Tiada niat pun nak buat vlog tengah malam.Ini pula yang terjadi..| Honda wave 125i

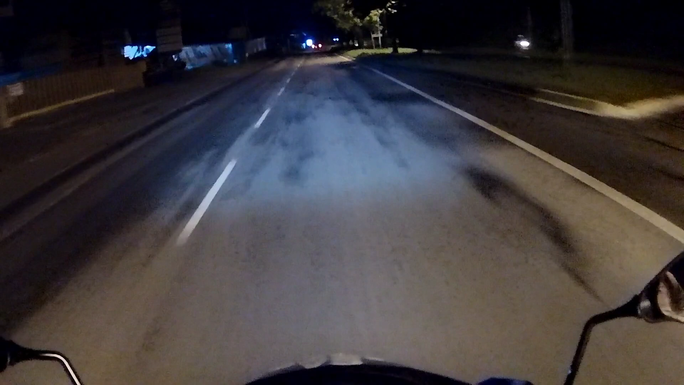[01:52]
di sini jalanan nih memang ada galap-galap sedikit lah tidak juga telah galap boleh-boleh lah kalau galapnya lain macam tuh lain macam berjumpul lah itu perasaan kan guys keluar tiba-tiba dalam pikiran itu hahaha biasalah manusia yang begitu overall semua begitulah saya tidak percaya lah yang kan yang tidak tuh akan berpikir
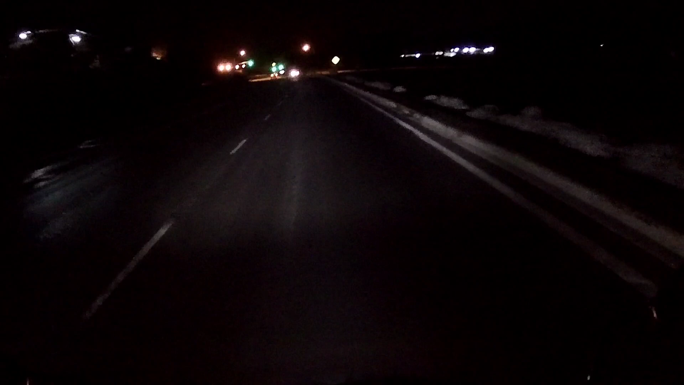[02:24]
begitulah saya punya helmet nih dia punya kaca film oh ini galap usaha semua nampak kalau ini kaca film ya macam mana mau rekam itu perjalanan kan hahaha tidak nampak sudah disini batu 7-6 ini kan ada roblok selalu banyak roblok banyak roblok sini ya tapi syukur puji Tuhan tidak sedar roblok